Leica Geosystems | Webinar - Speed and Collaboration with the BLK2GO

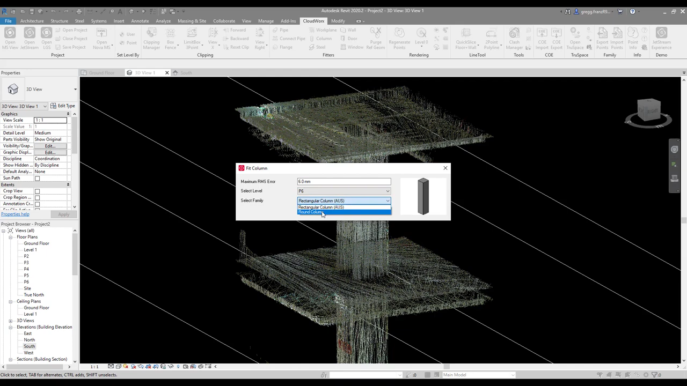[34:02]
CloudWorks will utilize those, you can see I could have used a round column. In this case, it's a rectangular column, I click two points on that on that point cloud to show where the column is,
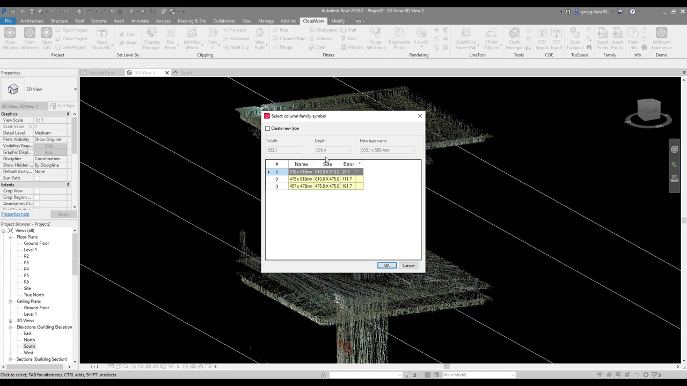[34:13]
it shows me what types I have in there. Or in this case, I think that, you know, it's showing me it's probably 600 by 600 column. So I can quickly change that and create a new type automatically. So it's a nice quick way to to speed things up. And then we can see that that's now fitted that rectangular column to the point cloud using the families that you have already loaded into Revit.
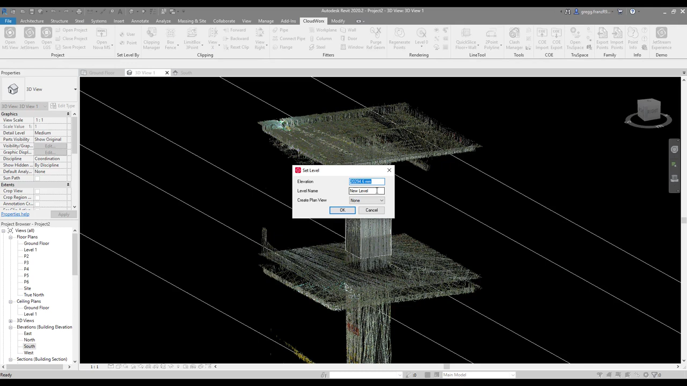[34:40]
So I can see here that I forgot to create a level. I forgot to define a point that in this case, I'm going to create, call it a ceiling and still call it a floor plan though. So I can define where that column goes up to. So now I can choose that column again, say where the top level is, which is P6 ceiling.
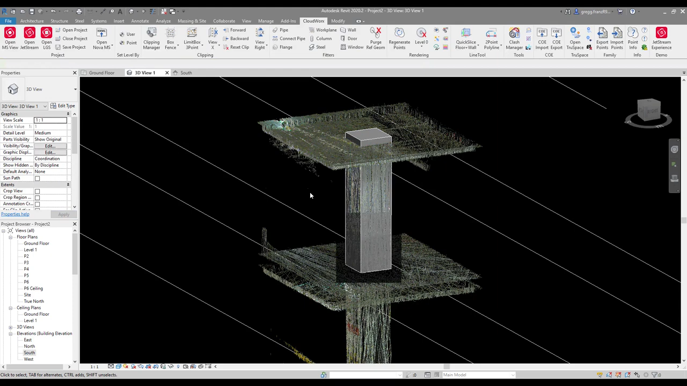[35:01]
And in theory, that column should be going down to the all the way down through the building. But obviously, as we know, that buildings aren't built all in one go, they're built per level. So there might be some distances, some variations there. But in this case, I'm just going to say, okay, well, choose the bottom level for this is down at P2. So I select P2, get rid of that little offset there and just click apply.
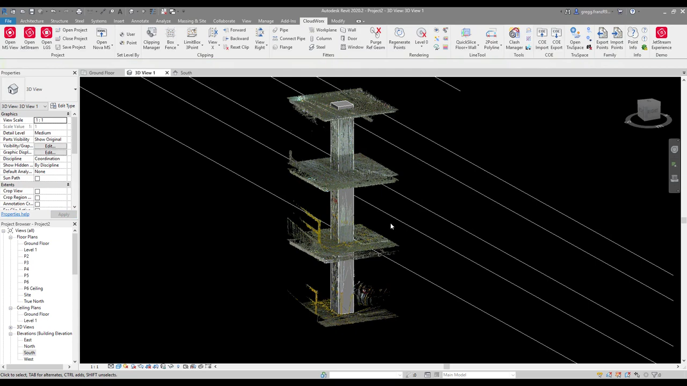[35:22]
And now that that Revit column has gone down to P2. And we can see that that's lining up quite nicely with the point cloud. And then I've obviously shaded it as well, just to make it a bit easier.
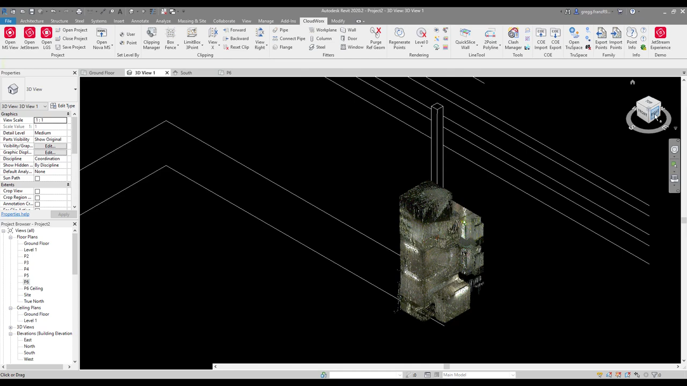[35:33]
So I've just another example of some of the new the new features that we have,
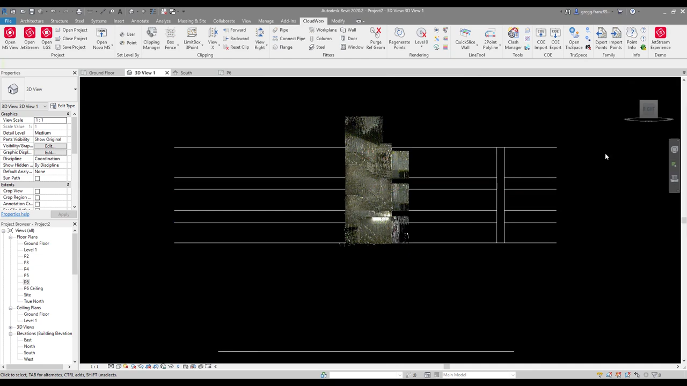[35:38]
I've just isolated the stairwell quite quickly. And I move around to a different elevation.
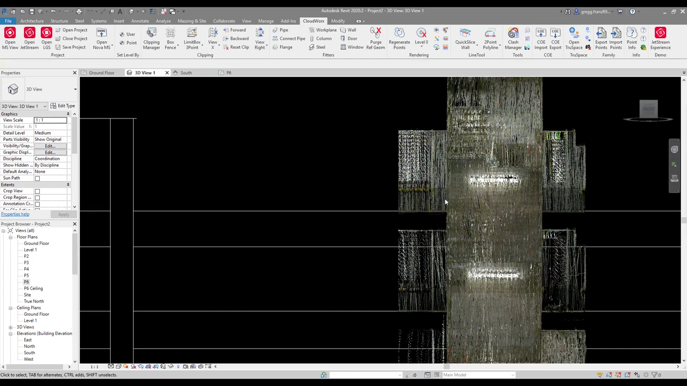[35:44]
And then one of the cool tools is that we can create a quick slice,
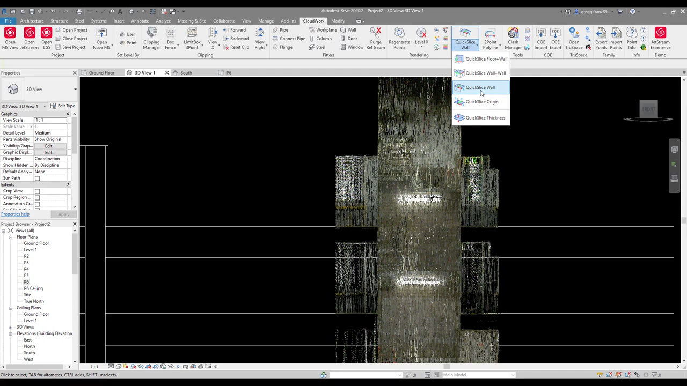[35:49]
in this case, a quick slice using a wall. So I just click one point on the point cloud, and then it automatically puts me in a 2D view. So now we're looking in a top down view or a plan view of the the stairwell.
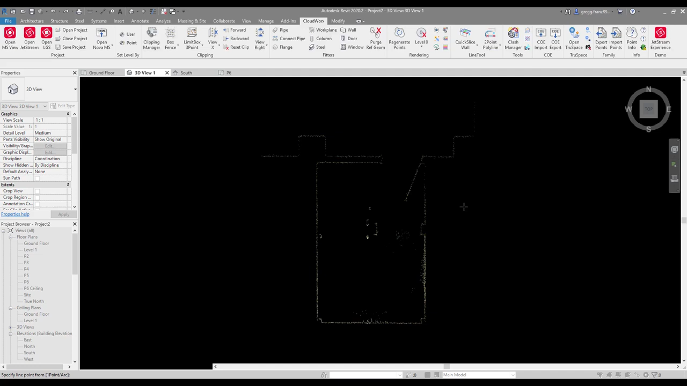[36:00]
And I can clearly see the outline of the walls. And now I'm just using our polyline fitting tool, clicking some points on that, on those walls to define that,
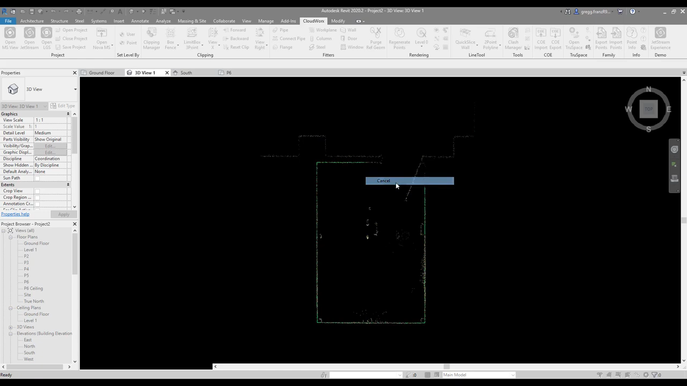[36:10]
I can hit the escape key and then say, okay, let's, let's close that curve. And now I can say, okay, what floor level am I on? I'm at P6, what type of wall I want to create, I've already measured this as a 140 millimeter wall.
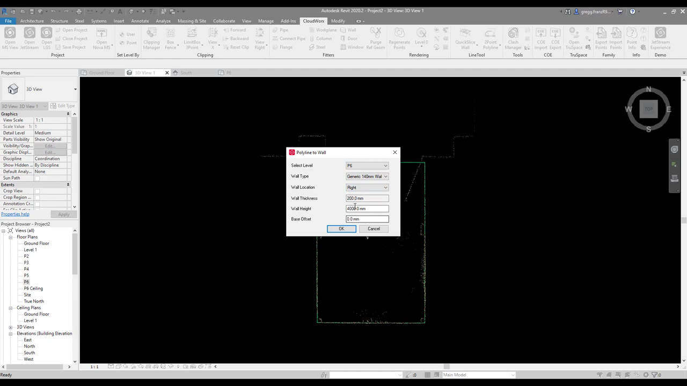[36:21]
So that's, I've created that in there as a new type.
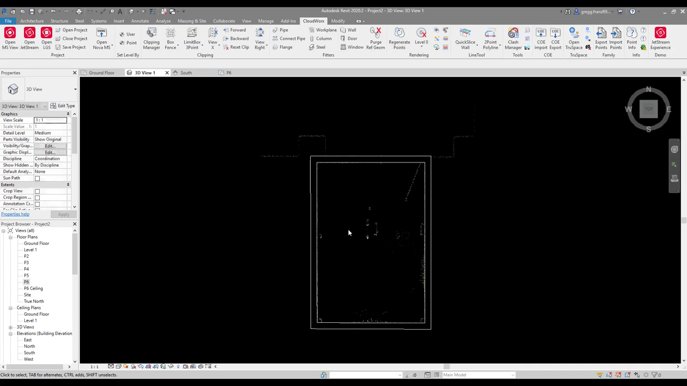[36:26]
And then we click OK. And now it's fitted that wall using those polylines that we used in the first place.
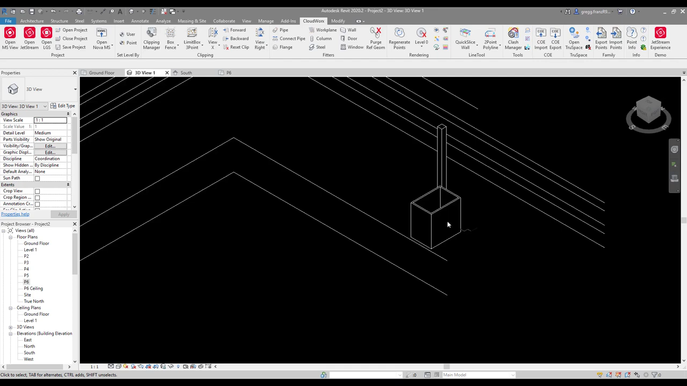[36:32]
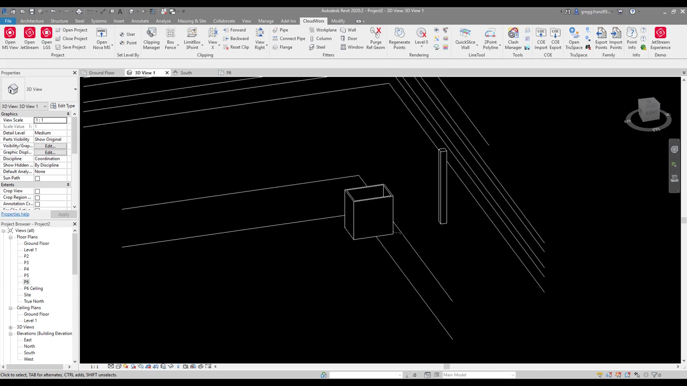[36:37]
So that's quite a quick way or a quick workflow to start to generate walls like we had before.
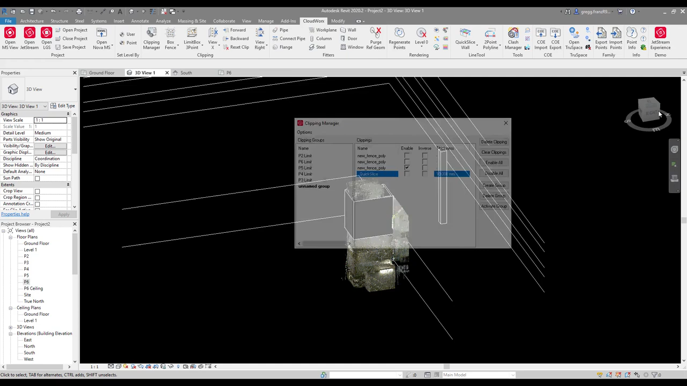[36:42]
I use the Clipping Box Manager to turn my point cloud back on again. And what I show now is just making some adjustments to where that stairwell goes. So I'll just say, okay, well, this goes up to my P6 ceiling. So I'm just changing those constraints as well as down to the bottom, which how far down it goes as well. So there we can go.
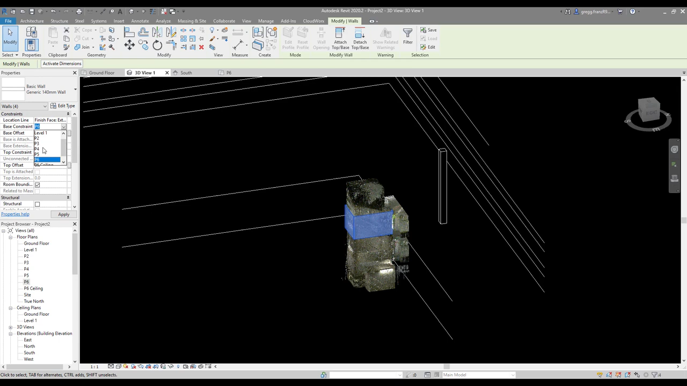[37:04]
I'm setting my top constraint and now I'm setting my base constraint. I'm just saying P3. We can see down the bottom there that there's a, looks like there's some sort of room there, which is down the bottom, which we would have to take into account.
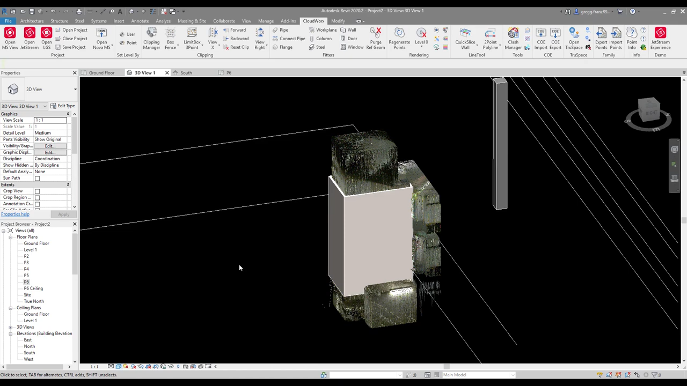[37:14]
But for this example, I think it works quite well that you can understand what I've done.